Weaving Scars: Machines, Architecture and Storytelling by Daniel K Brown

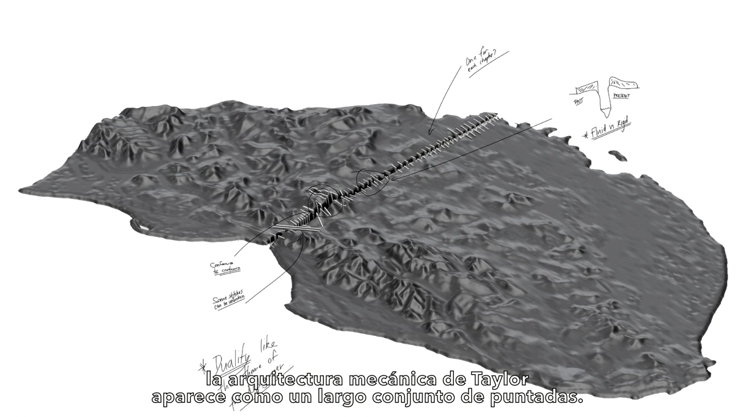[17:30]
Like the binding of a book, Taylor's machine-like architecture appears like a long set of stitches.